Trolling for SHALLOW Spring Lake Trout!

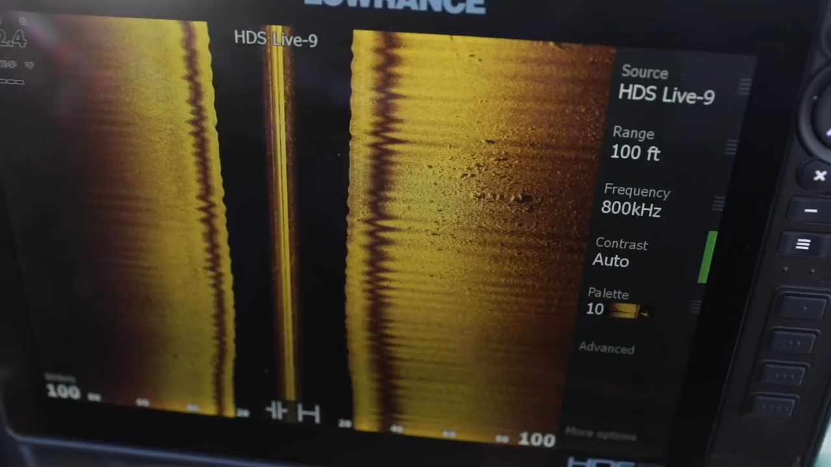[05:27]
All right here on our side scan we have it shooting out a hundred feet and I can we went up on a little hump and I can definitely see those big boulders off here to my right side which is cool it's kind of a little a
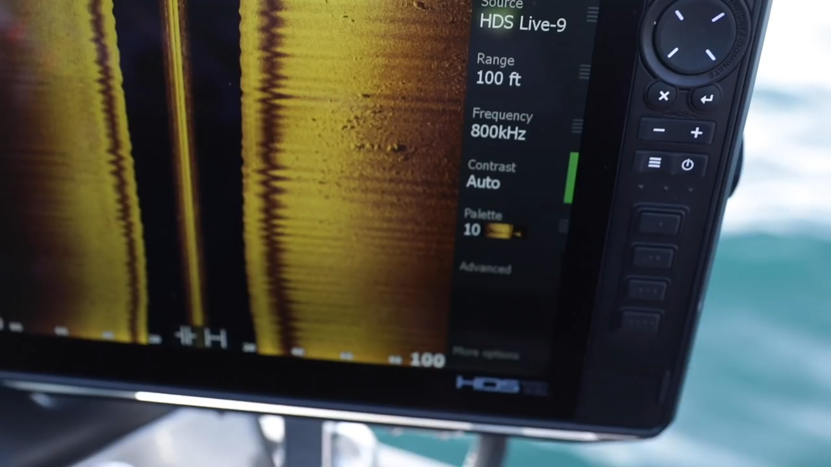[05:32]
little rise a little underwater point and I can see those boulders. I don't see any fish on it but this is kind of what you want to be paying attention to is side scan and LiveScope.